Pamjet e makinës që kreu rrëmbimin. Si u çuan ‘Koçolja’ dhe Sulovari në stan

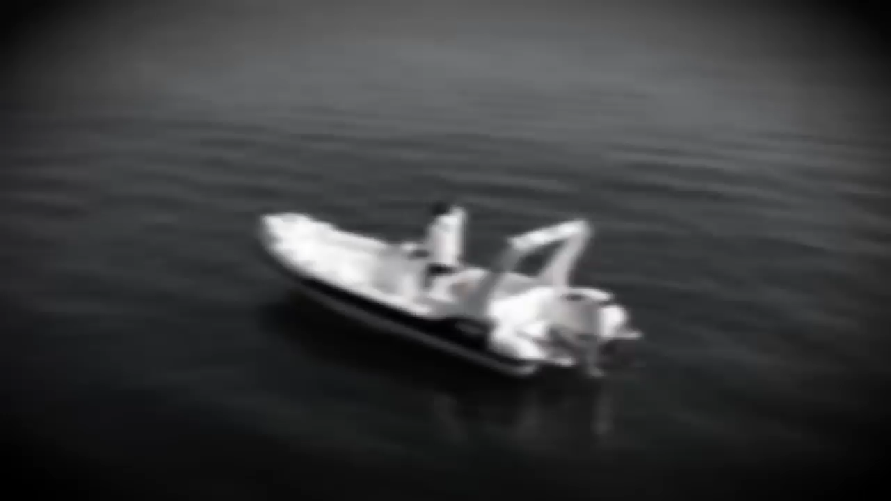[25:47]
e drogës që kalon të nga kanali qukës në Sarand në drejtim të Greqis ashtu